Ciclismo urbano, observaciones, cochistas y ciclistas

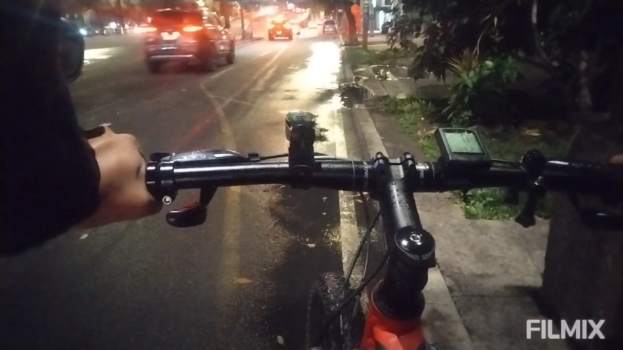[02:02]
Ni modo. Tengo que esperar. En ese tipo de incorporaciones, sí hay que tener mucho cuidado. Porque tú te quieres incorporar y puede que alguien se quiera incorporar al carril donde tú vas.